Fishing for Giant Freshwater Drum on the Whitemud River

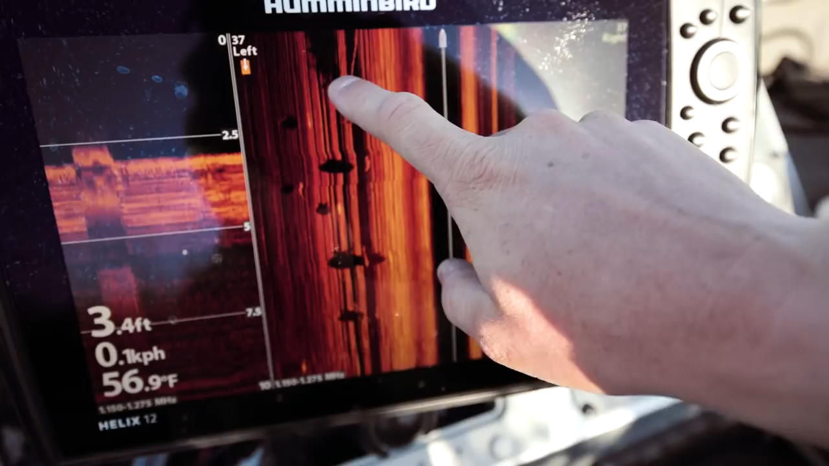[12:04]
On screen: depth 3.4 ft, water 56.9°F
Those are shadows of fish that are right there. Anyways, we're going to start fishing.